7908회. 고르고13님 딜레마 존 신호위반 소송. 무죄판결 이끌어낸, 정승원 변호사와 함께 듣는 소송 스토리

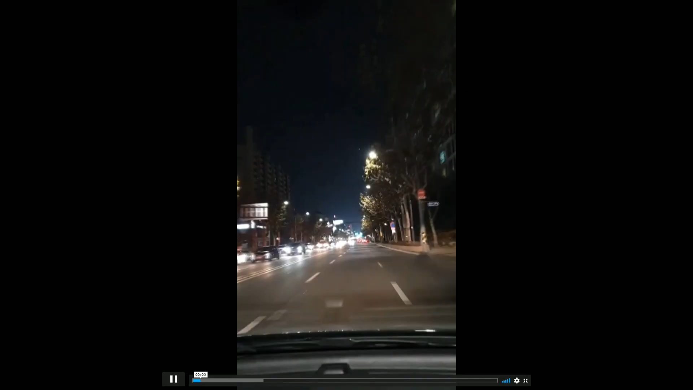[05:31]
타다에 그러니까 카니발인가요? 네, 맞습니다. 카니발. 들어가고 있는데 녹색 신호예요. 제한속도 60이었고요. 여기에서 황색대로 바뀌는데 이 차랑... 다시 이때 바뀌네요. 여기서부터 여기까지 거리가 한 5m될까요?
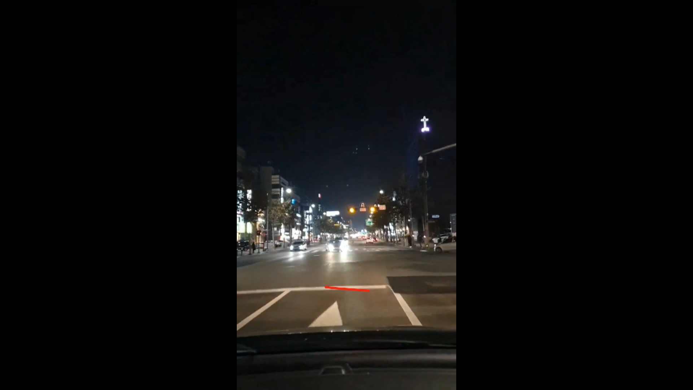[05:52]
보이는 건 한 3m돼 보이는데요. 실질적으로는 한 5m될 겁니다. 여기 황색 신호. 그런데 이 차 한 대가 이렇게 해서 이 앞으로 좌회전시키려고 쏙 들어와 있었죠. 이 차가... 지금 들어오네요, 그렇죠? 지금 들어와서 딱 서 있어요. 딱 서 있고 가성의 중앙선을 넘어서 서 있었죠. 여기 가성의 중앙선을 조금 넘어서 서 있는 겁니다.
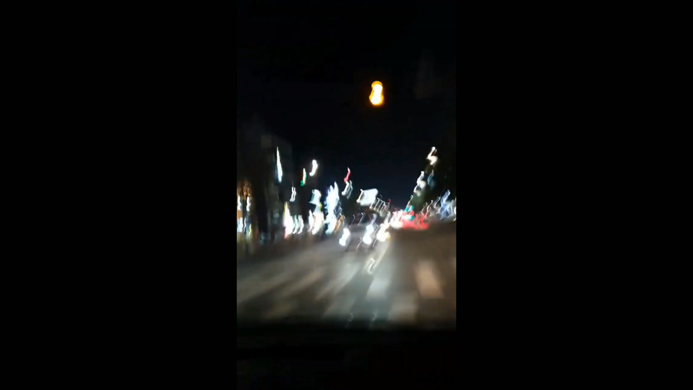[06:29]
부딪친 다음에도 황색이에요. 네. 이 사고. 부딪친 다음에도 황색.